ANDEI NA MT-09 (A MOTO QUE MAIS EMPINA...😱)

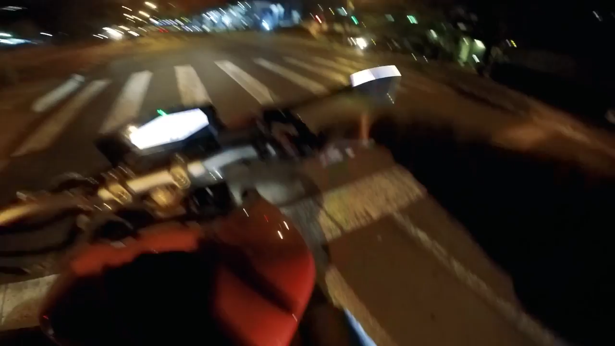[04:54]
E o escapão também. Olha o barulho. Eita, porra, são do chão de fogo.
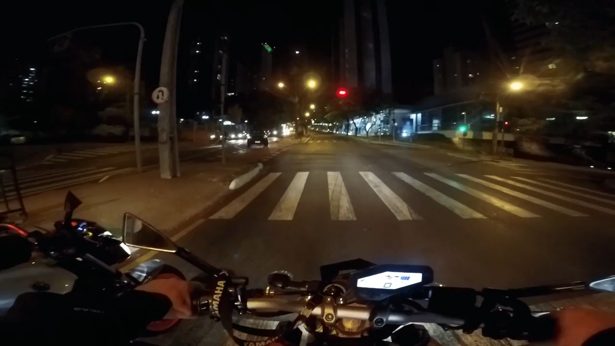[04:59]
Solta nós, sinaleiro. Olha, olha ali, rapaziada.
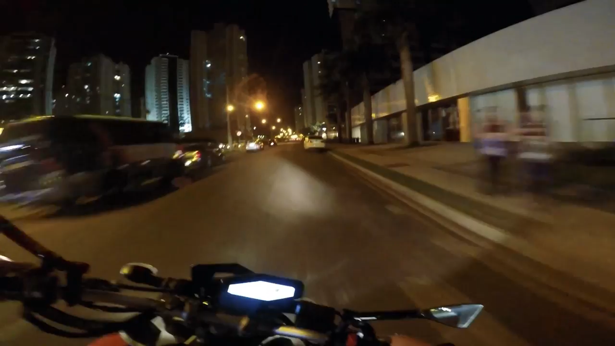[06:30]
Andando acelerando essa rua aqui, ó. Se liga, ó. Olha, eu só dei uma esticada no acelerador, mano. Só uma esticadinha no acelerador. Ó, o que que acontece já com a moto, tio. Só uma esticadinha. Você só precisa dar uma esticadinha, mais nada. Você é louco, mano. Dá até medo, viado.
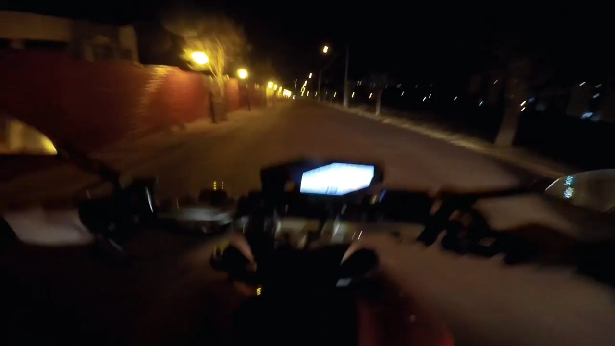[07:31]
Tem um quebra-mola bem aqui. Sorte que uma vez eu vim aqui dar um rolê. Senão eu já saía esticando tudo.
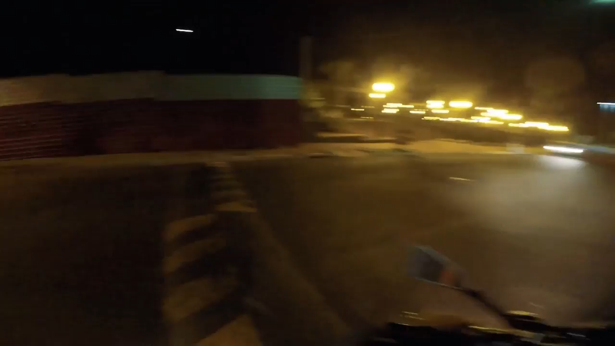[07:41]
Chegava no quebra-mola e rampava ele. Mano, aqui haja pneu, galera. Porque o bagulho empina por tudo, mano.
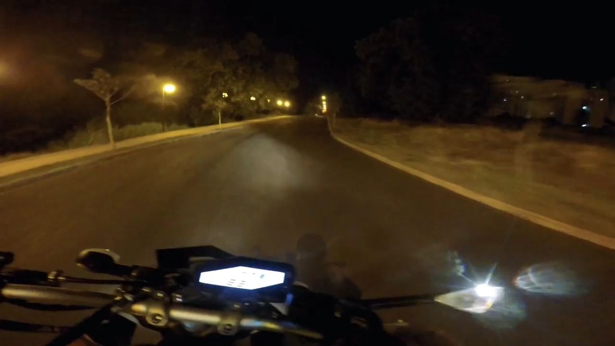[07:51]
Uia! Você é louco, mano. Desse jeito o Lucas fica pra trás com a minha XJ, tio. Desse jeito ele fica pra trás, coitado. Uia! Parece um leão. Que rua que é essa que não entrou, louco? Pai amado, Mike.
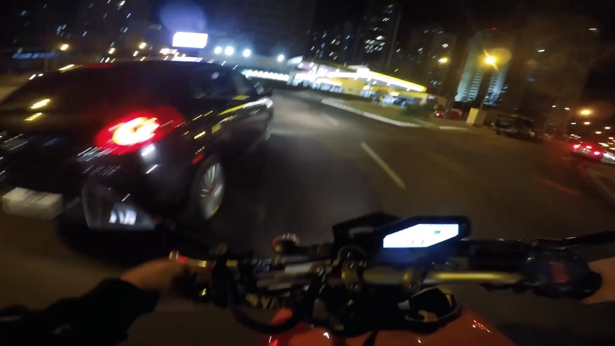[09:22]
Nossa, pra andar dentro da cidade o bagulho é um. Você viu? Só vai ajeitando. Olha. Olha. Aí sim, moleque.
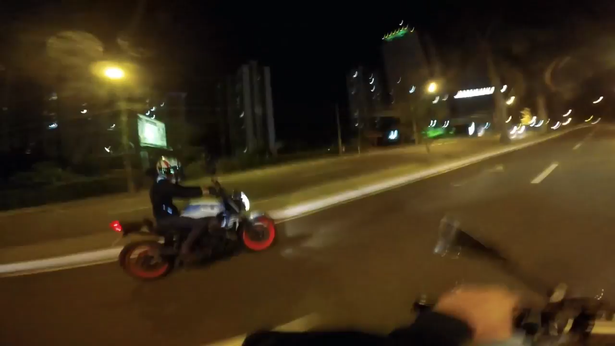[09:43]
Até que enfim ele deu uma esticada, né, mano? Dá um calafrio ver minha moto sofrendo. E outra coisa dessas motos, tá vendo a rotatória, galera? Se eu abrir a mão na rotatória aqui é um tombo, que ela sai a traseira. Sai a traseira na hora. É dar a mão e pedir pra cair no bagulho. Deu a mão, já era.